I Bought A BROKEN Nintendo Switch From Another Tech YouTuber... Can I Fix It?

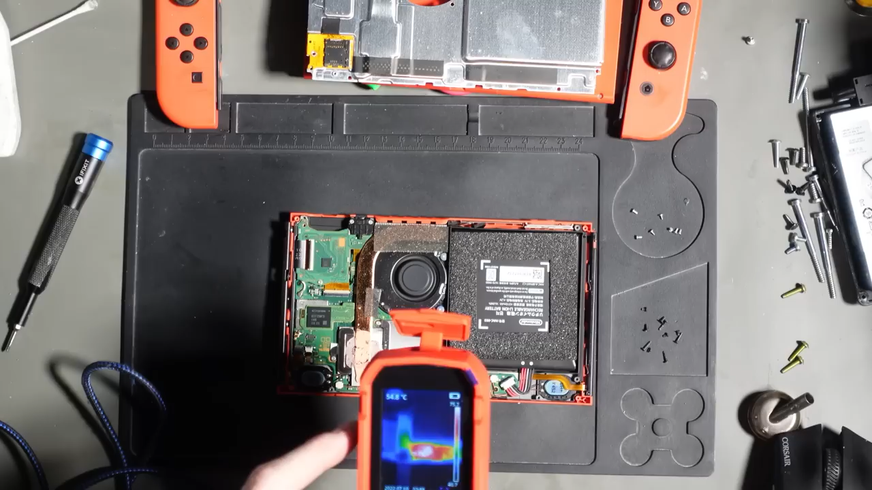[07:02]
driver is and then a lot of heat around the battery management ic that's completely normal to be honest that's at 75 degrees roughly this is how hot it is in the workshop right now check this out insane 40 degrees on the surface incredibly hot okay so what i'm going to do then is i'm just going to line these up so as they are ready to